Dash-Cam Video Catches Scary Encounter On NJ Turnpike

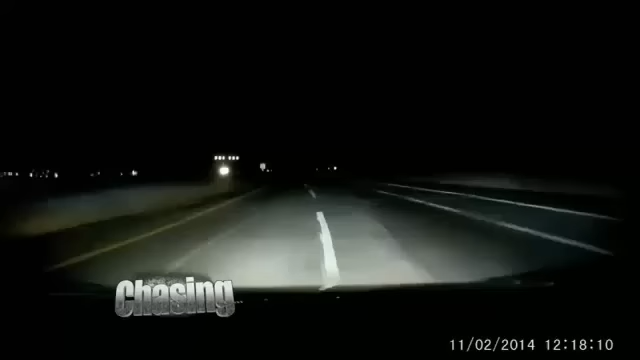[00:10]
He took it driving up the Newark Bay extension on the turnpike towards the Holland Tunnel at around midnight Sunday. It shows him driving, doing a good rate of speed, maybe 50 or 60 miles an hour, when all of a sudden out of nowhere, there's two orange cones blocking both lanes.
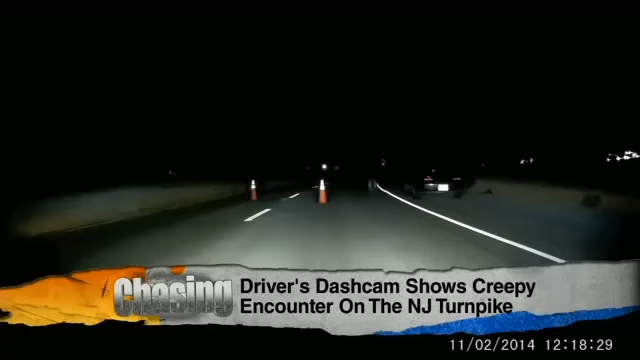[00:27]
He slowed his car down to a stop, and he noticed that there was a car parked in the shoulder on the side of the road.
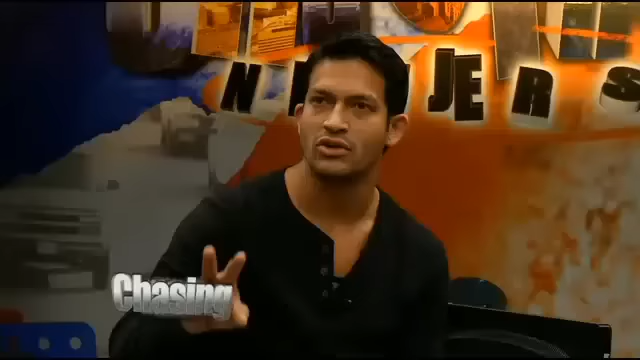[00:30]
There's two men involved. One of the men was not in the car. You can see him right here in a pair of jeans and a black jacket. He starts to slowly approach the car.
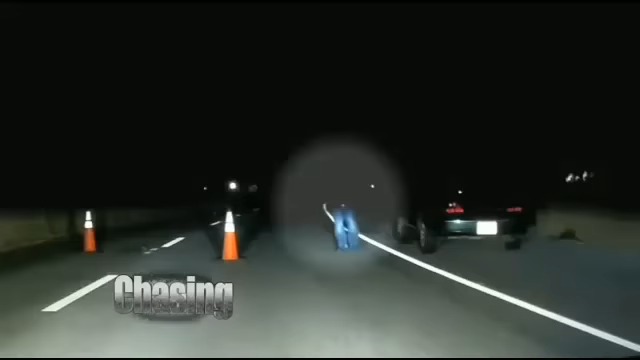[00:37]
Now Ivan starts driving a little towards him, and the man walks a little closer. Ivan asks him. What's going on?